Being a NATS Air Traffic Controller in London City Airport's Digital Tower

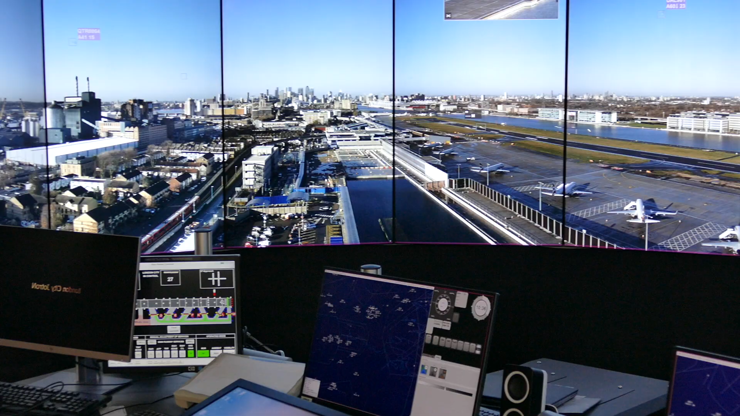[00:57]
Those cameras feed 14 computers which send the picture down to diverse fibers that never meet until they get down to Swanwick. In Swanwick we've got 14 screens each with a computer on the back.
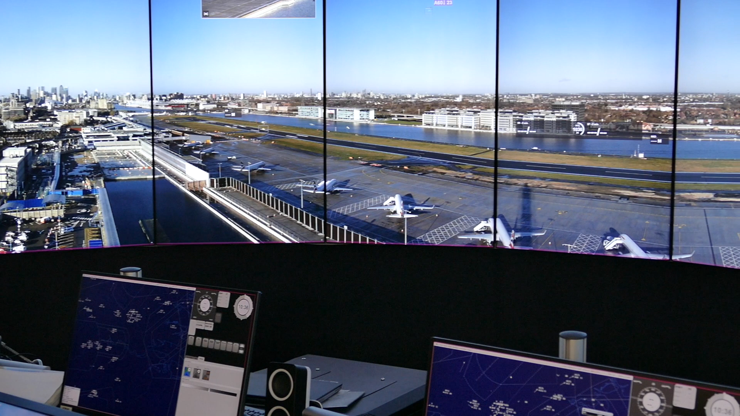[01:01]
The computer takes the signal from London City and turns it back into a picture for us.
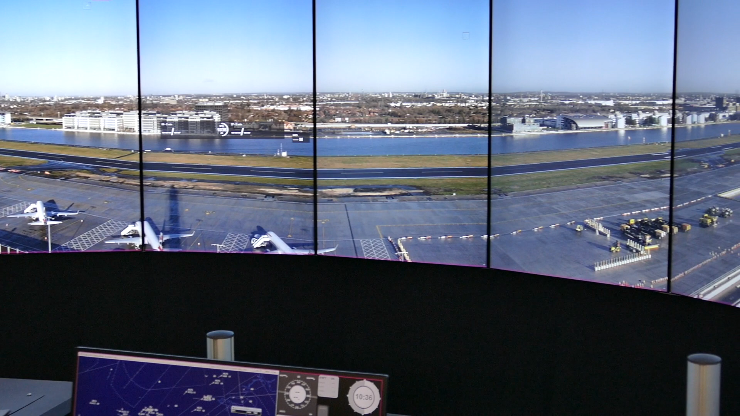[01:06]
I think the biggest challenge on the project is relocating the unit. The actual technology itself is proven in Sweden and we've really just been setting it up to make it work at London City.